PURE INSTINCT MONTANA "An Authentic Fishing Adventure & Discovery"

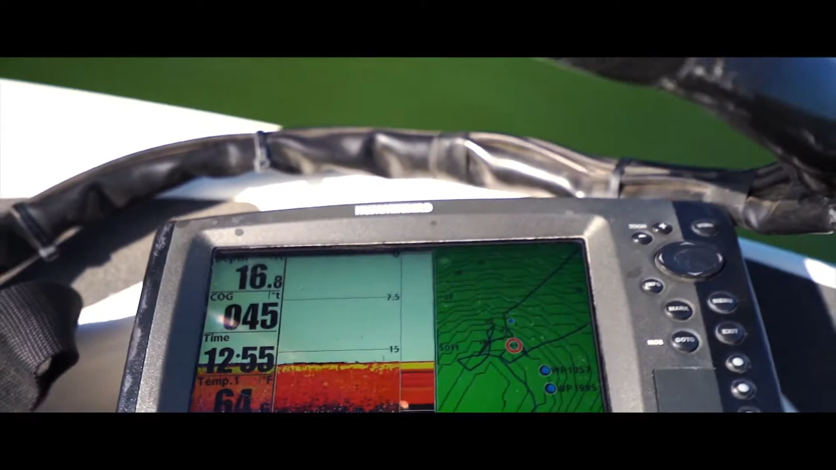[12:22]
I can see on here every once in a while, like, just, I don't know if Lowrance is better on the 2D mics as it is. I can like see a fish like swimming if I just see like little blips every once in a while, but not even like, not even color, just like little blips, and then maybe just a little bit of purple,